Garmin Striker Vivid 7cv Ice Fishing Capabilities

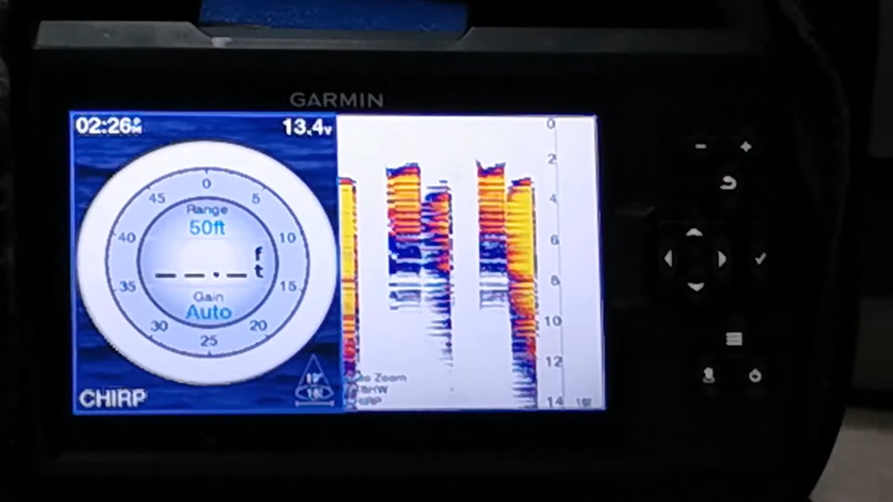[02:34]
It's whatever's happening now right underneath it is happening. So what we're going to do is just quickly go through some of the functions, and then I'm going to show you how I've had this set up. And I've only used this for a month, but these are the things that I noticed that seem to work well. We're going to go into the menu button here with these three lines, your menu button.
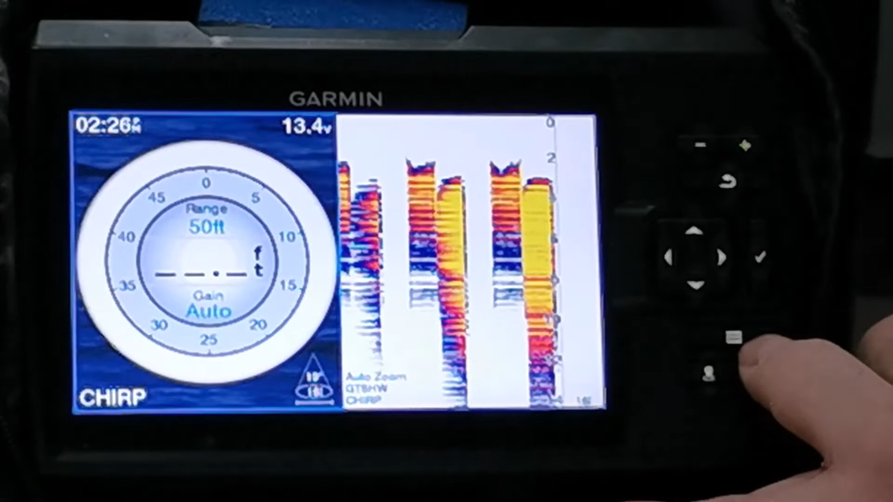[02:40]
What we're going to do is scroll down to the traditional, and of course wherever you're blue is where you're at.
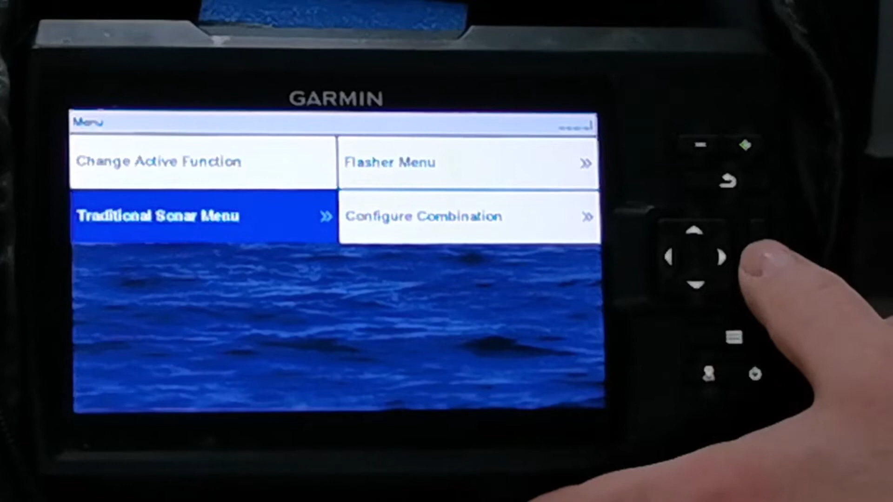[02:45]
And these buttons, you got to really press on them. So for range, I like doing it in manual. I want my range to be manual because I'm always moving around a lot on the ice.
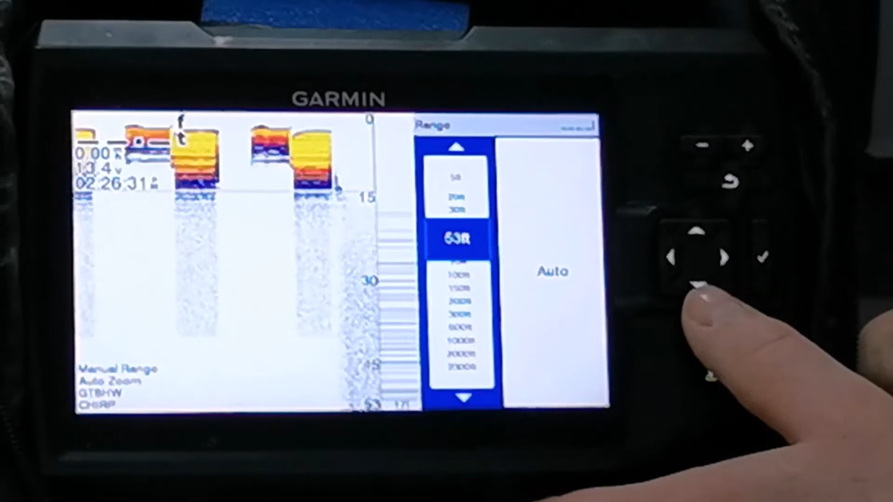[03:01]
So of course, fishing lake trout, like I do a lot of, your depths are going to change frequently and I prefer to have it on manual.
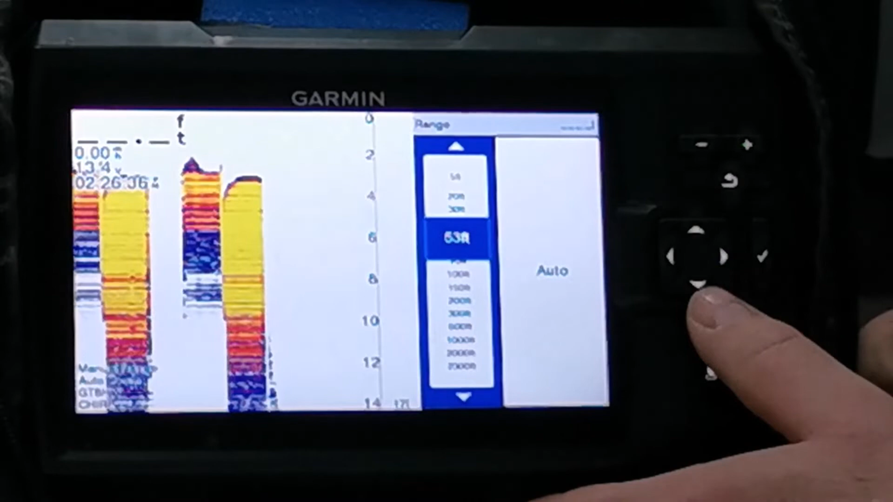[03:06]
So all you do is just scroll up and down to whatever, say if you're in 40 feet of water,
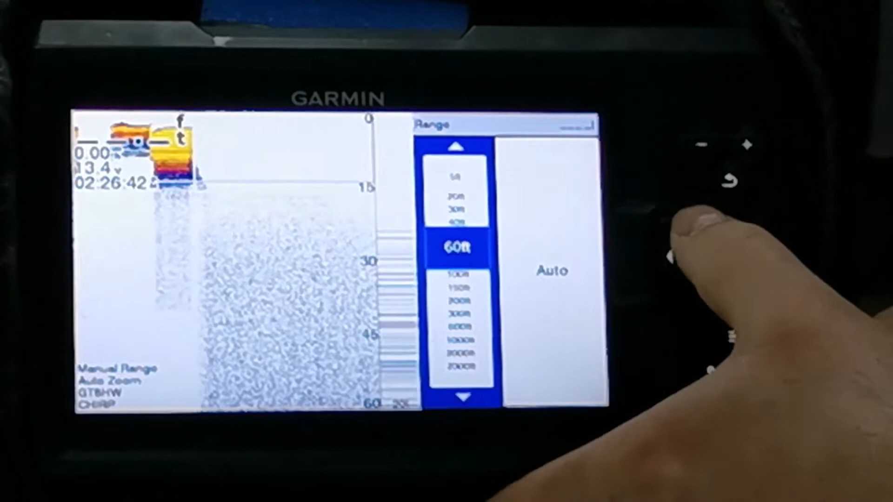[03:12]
I usually come up to at least 10 or better feet higher than what I'm actually in.
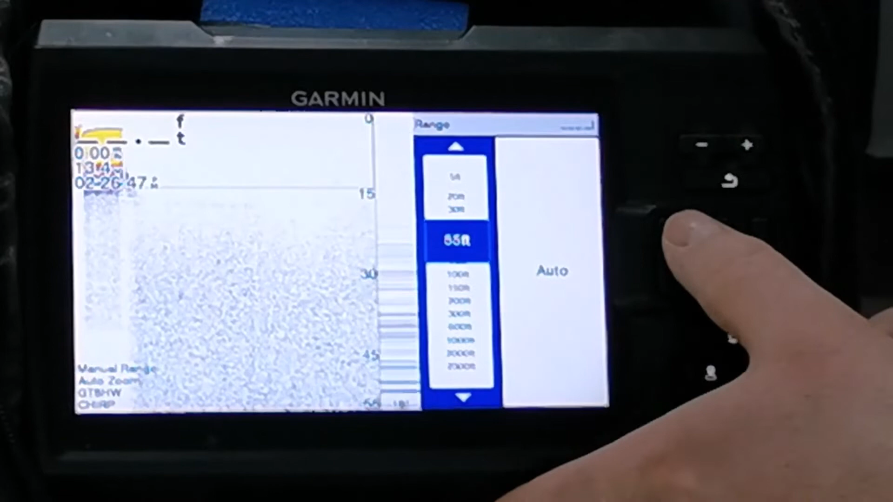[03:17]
So if I'm in 40, I would like to be up into a manual range of 55.
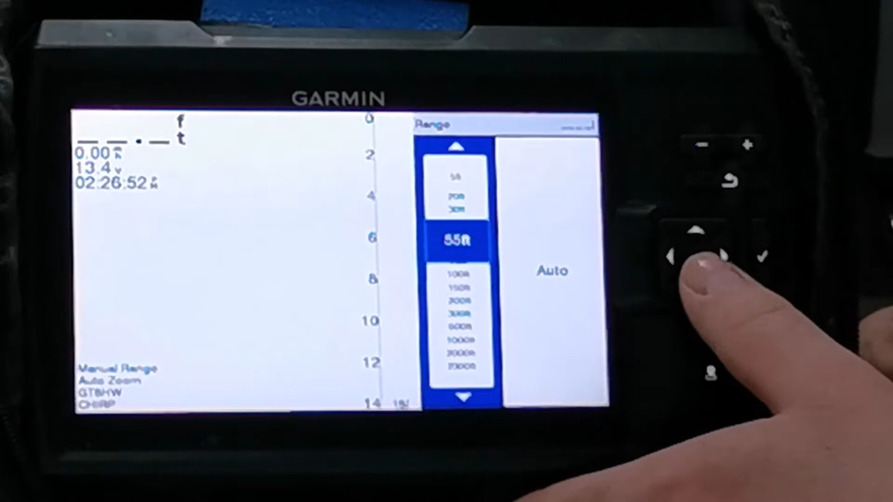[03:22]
So all you do is scroll up into there. That your frequency, obviously your chirp, your zoom, I like to leave it on auto.
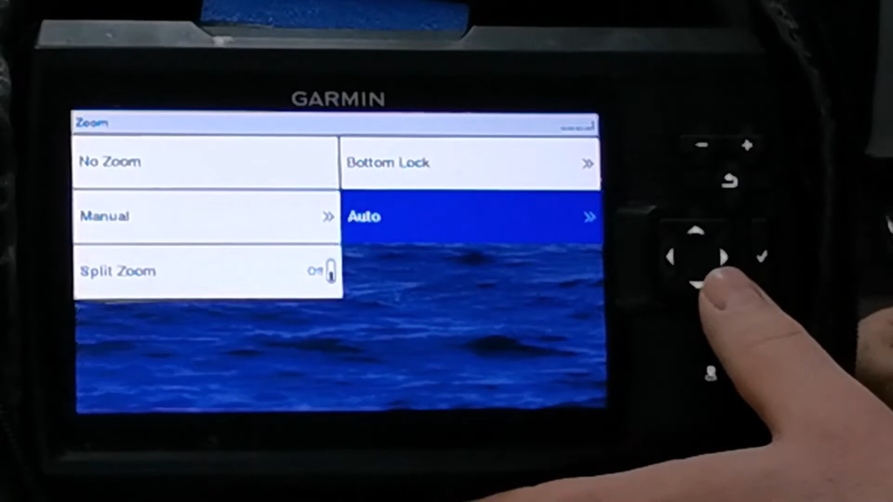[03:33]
So with this here, just back out again, get your gain. That's another thing that I like being on in manual.
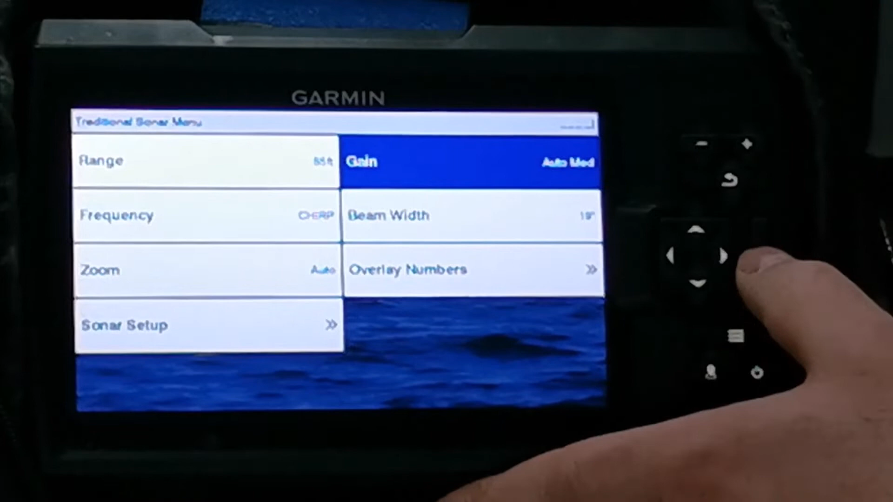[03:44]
And you gotta press these pretty hard to get them to work, which is good.
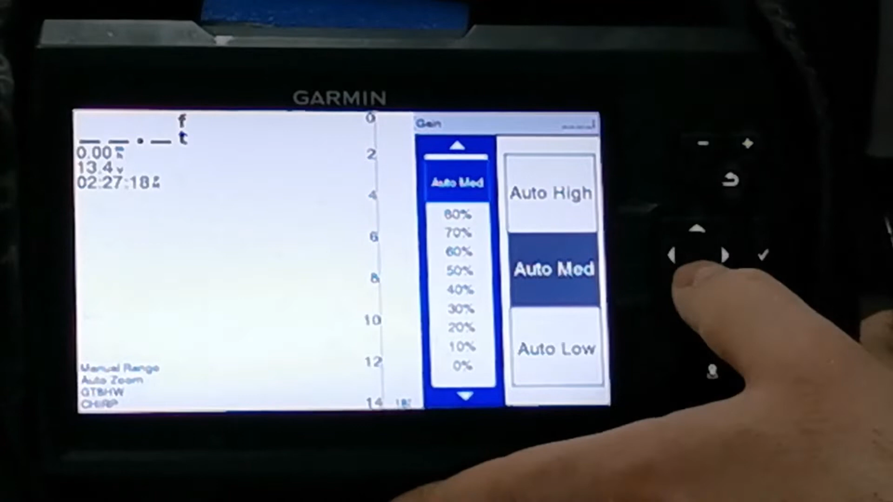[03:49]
You know, they're definitely waterproof and watertight. So again, for me, and using it in lake trout ice fishing, doing it manually. Right now, for what I am doing, I'm going to put some actual video footage of this being used at the things that I'm telling you I'm setting them at. Right now, I'm finding that 60% in that area is working really well for getting good marks on the bottom, even up into the water column, wherever you are. It seems to be working really well.
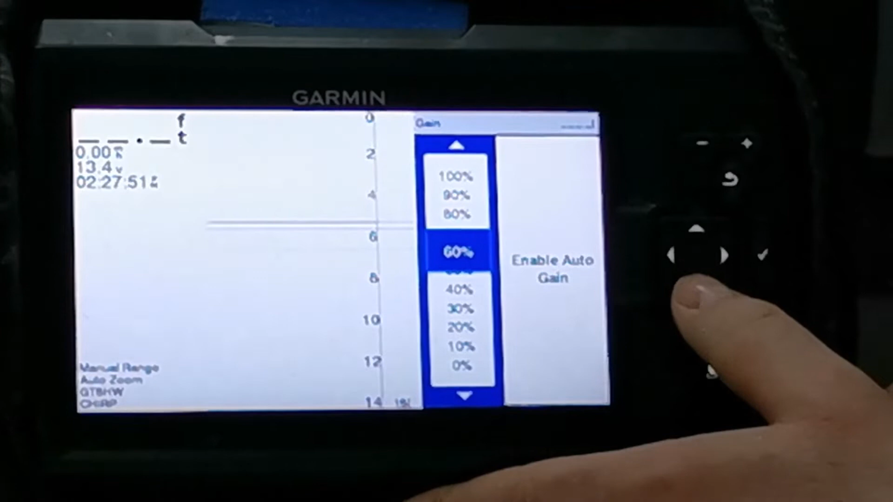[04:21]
It's picking up even on a smaller bait fish, whether it be Cisco's, whitefish, etc. What else we got here? So beam width, there's different beam widths. You can change this to whatever you want. Again, I'm still trying to get used to it.
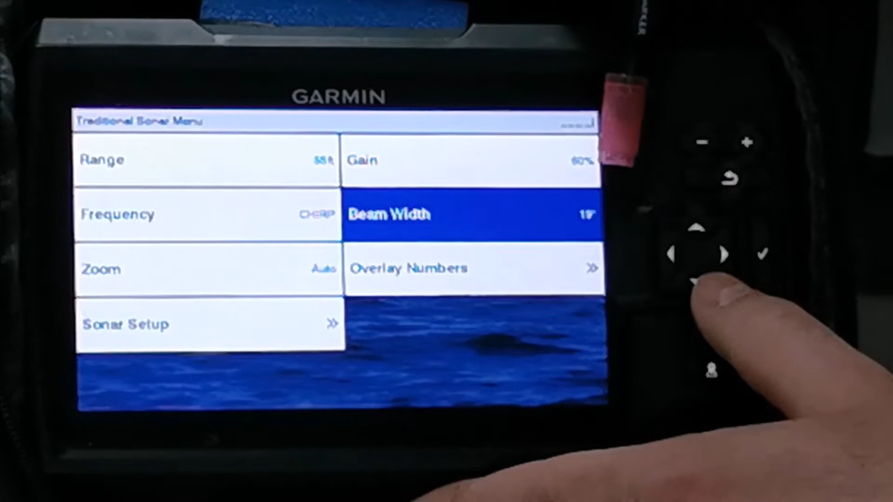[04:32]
Right now, I've been running it at a 19 degree beam width. It seems to be working fine. You know, again, your bottom cone angle will change, of course, with your depths and everything else.
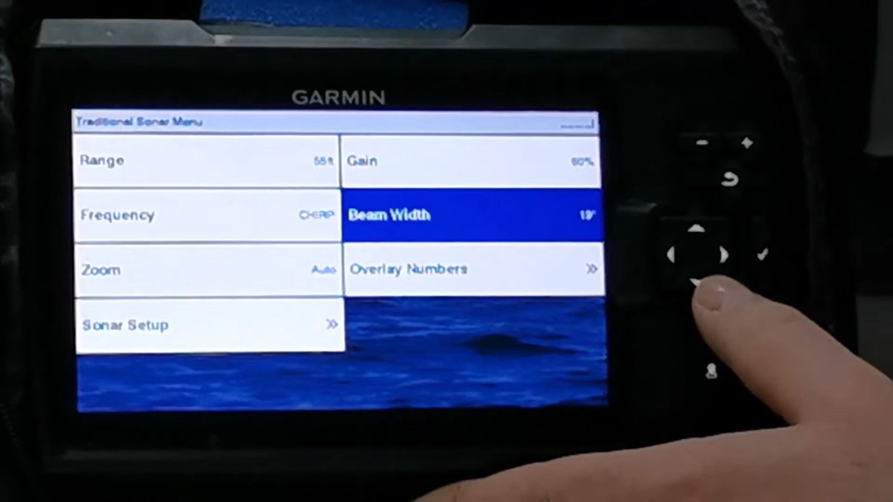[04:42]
And of course, as you change this beam width as well. So let's go back over here.
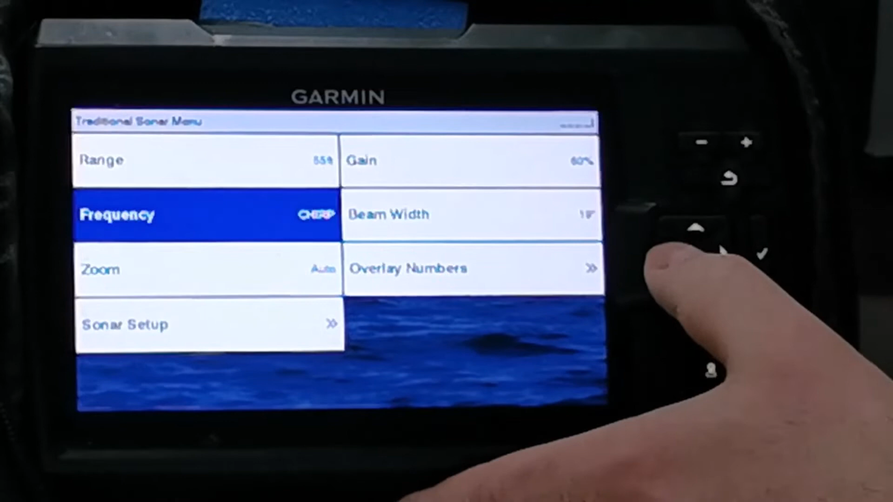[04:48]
Now to sonar setup. So over here is a really important function as well, your scroll speed.